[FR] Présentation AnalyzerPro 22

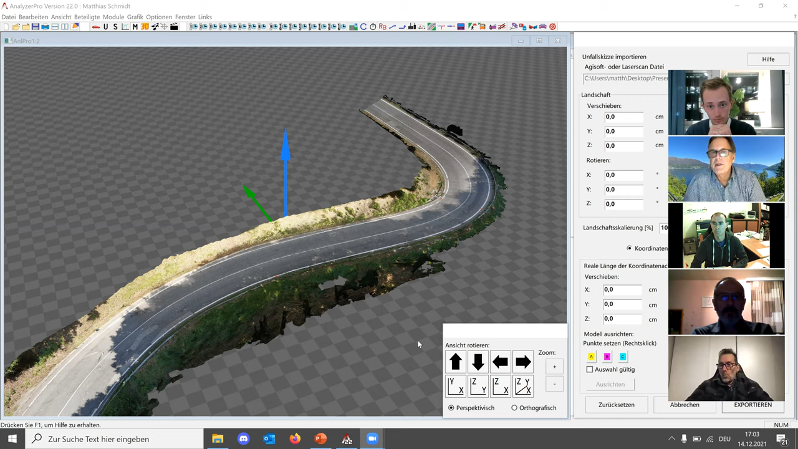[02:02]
Une nouveauté, c'est justement que avec le 22, exactement comme on faisait pour la photogrammétrie, on peut aussi importer l'élaboration du nuage de points obtenu par le scanner laser, laser scan.
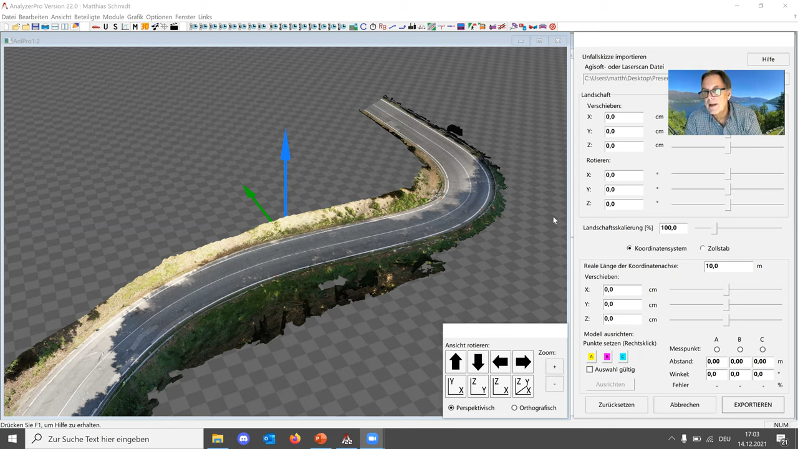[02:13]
Die Funktionsweise ist genau gleich wie vorher und Sie sehen hier schon im Vorschaubild, dass die Res Warte nur einen Moment.
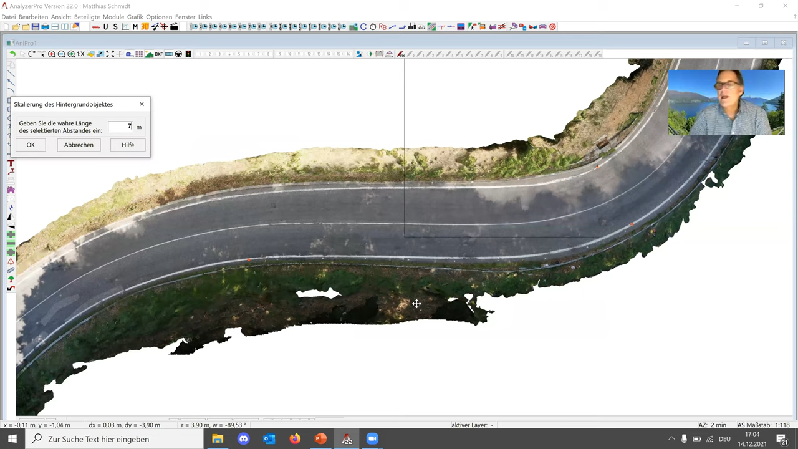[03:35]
avec l'importation du file qu'on obtient du scanner laser, Analyzer, il élabore directement une vue
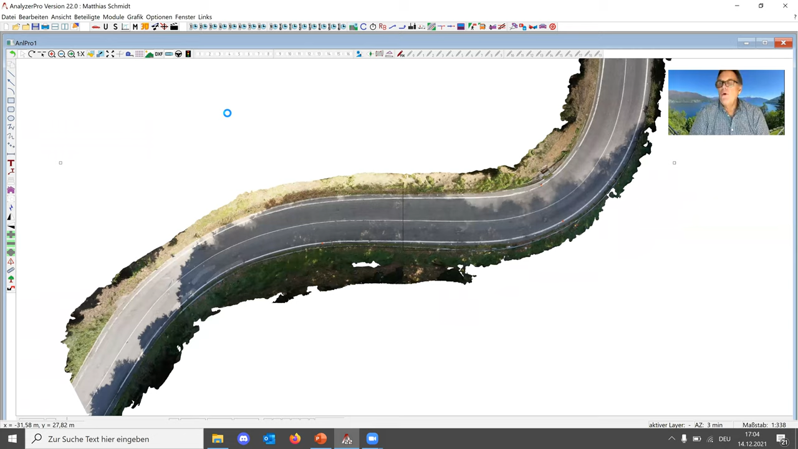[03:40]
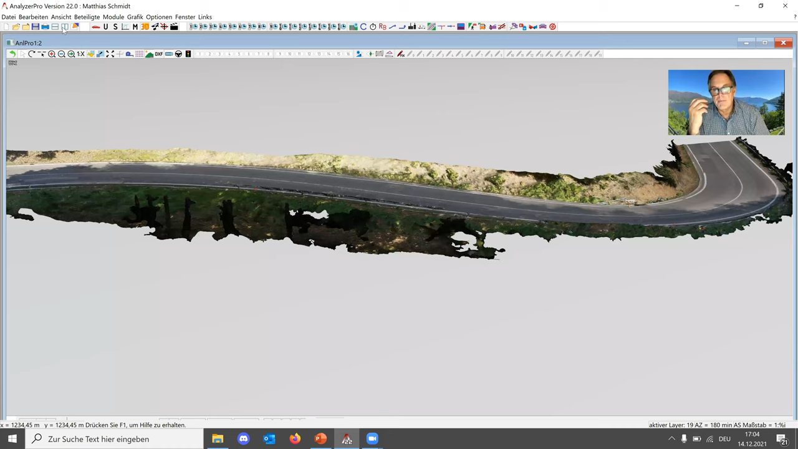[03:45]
par le haut, c'est-à-dire le plan, et en même temps, il élabore le 3D. C'est-à-dire que nous avons sur l'écran, dans le soft,
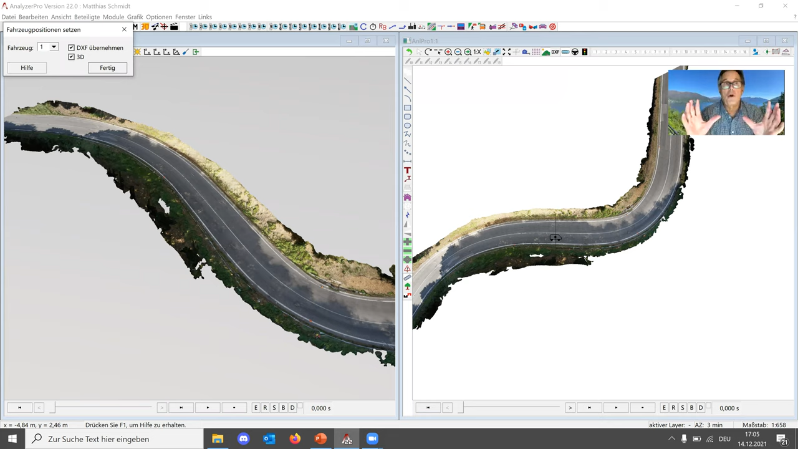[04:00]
dans le programme, vous avez en même temps le 2D et le 3D. Et pour travailler, changer quelque chose, etc.,
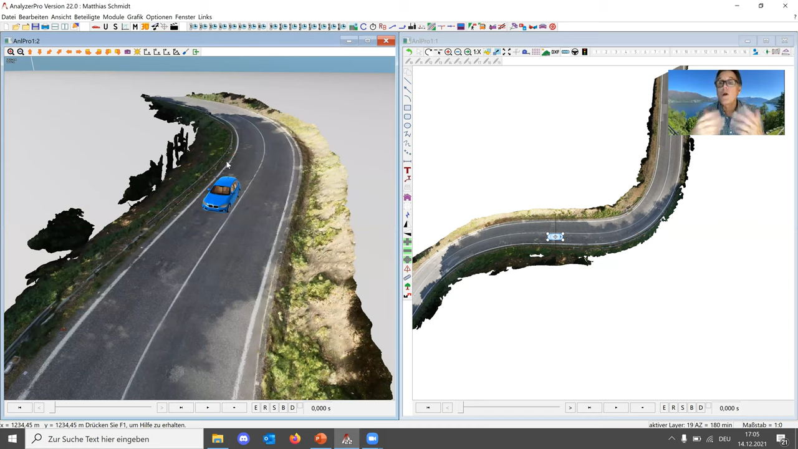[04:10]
ou ajouter quelque chose, vous travaillez sur le 2D et automatiquement, ils sont reliés les deux visions.